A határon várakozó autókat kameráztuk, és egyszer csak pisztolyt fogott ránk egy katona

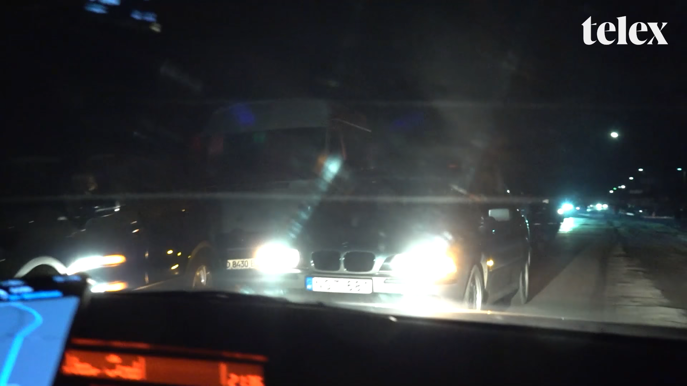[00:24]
mindenfajta közlekedési szabályt áthágva itt szembe jönnek a misávunkban billogva. Ha előre nézünk, akkor ameddig a szem el lát, addig állnak a kocsik.